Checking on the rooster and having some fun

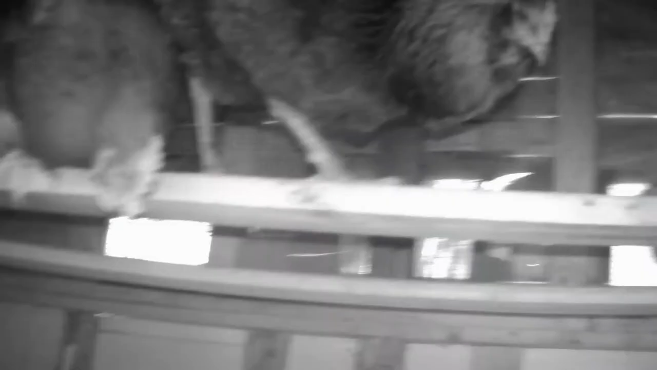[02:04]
there's rooster right next to one of the other girls
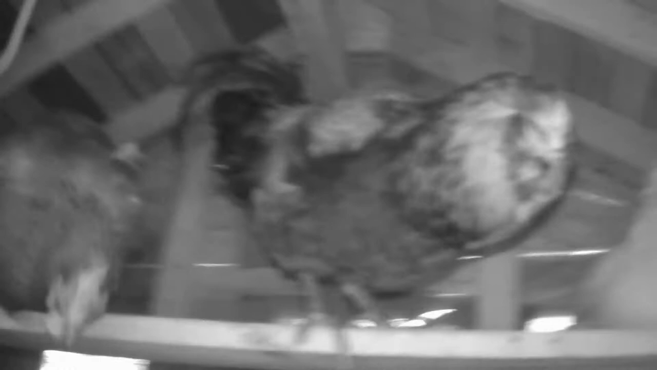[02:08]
So it looks like they're doing alright Hey,
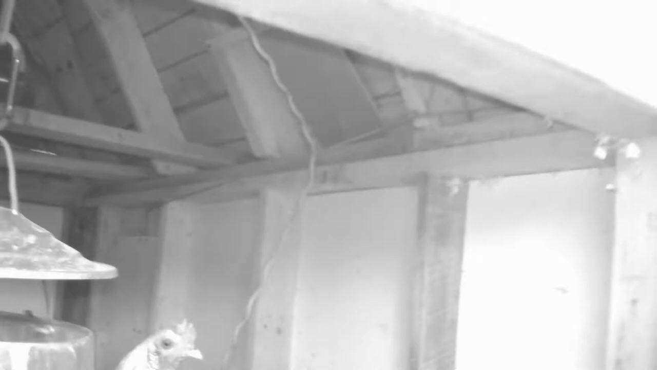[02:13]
it's okay I opened the door They think I brought more feed out to them